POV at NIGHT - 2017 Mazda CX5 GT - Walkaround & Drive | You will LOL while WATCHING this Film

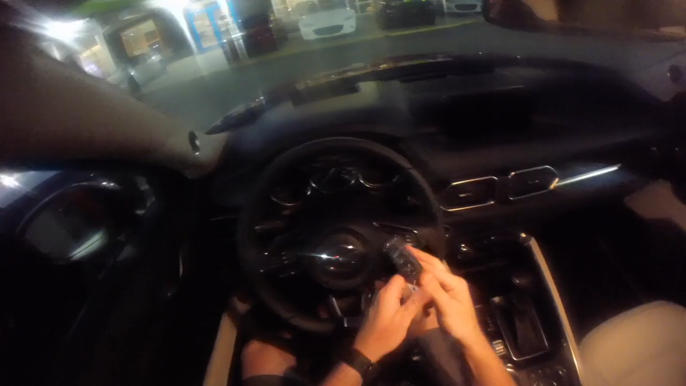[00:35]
then we're gonna show you the lighting on it y'all
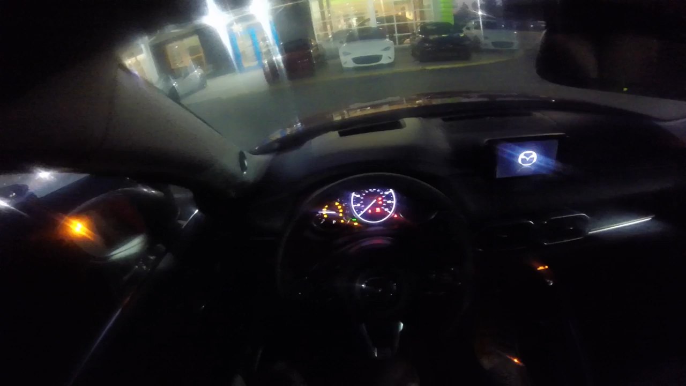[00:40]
might have watched my previous lighting video off the HD Canon camera it's off my GoPro camera and I'll tell you right now the lighting looks like poop all that glare
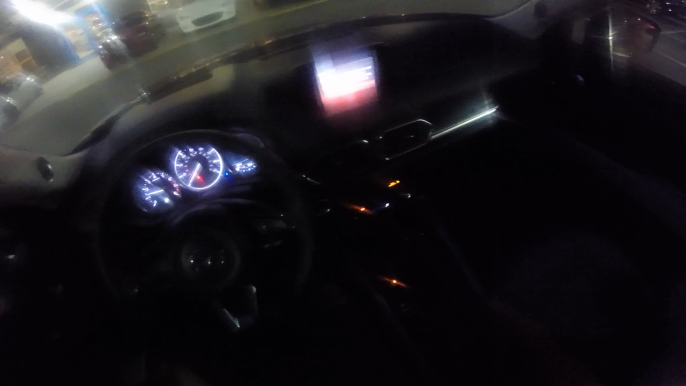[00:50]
going on I have to clean that lens also check out my Mazda MX-5 POV 2017 anyways come on Jag get up let's get this thing started I'm gonna take it down the road
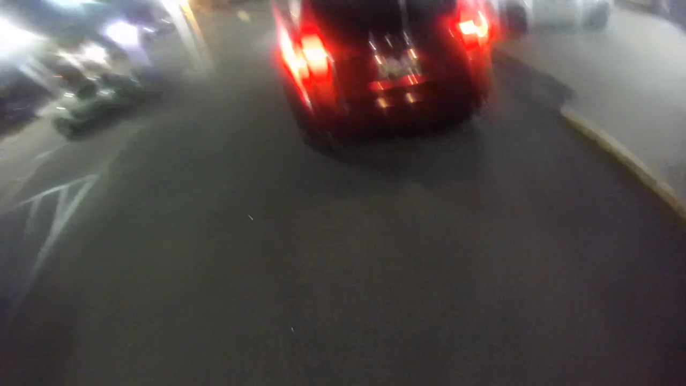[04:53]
let me know if those are LED taillights too